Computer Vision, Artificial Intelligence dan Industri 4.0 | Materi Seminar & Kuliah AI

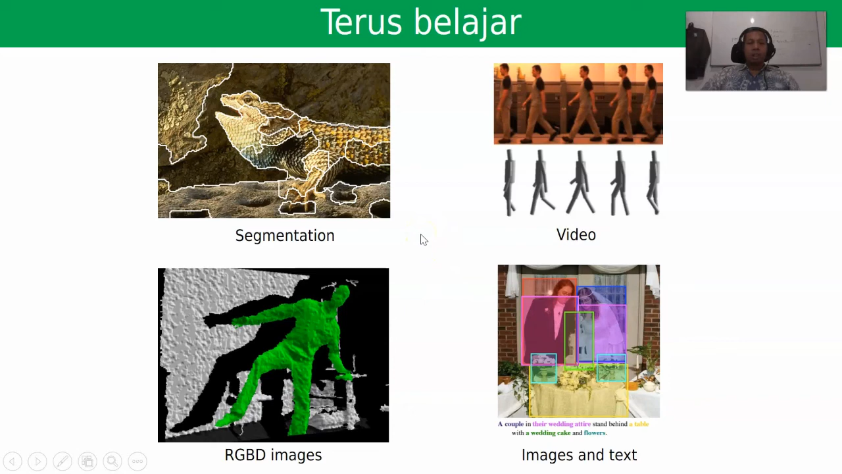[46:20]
Kemudian masalah RGB image ya, image dan text ya, ini juga sama ya, mendeteksi teks di dalam image itu harus kita bisa belajar ya. Dan syukurnya sekarang itu banyak library gitu kan ya, banyak tools ya yang kita bisa, saya kira bisa kita manfaatkan ya,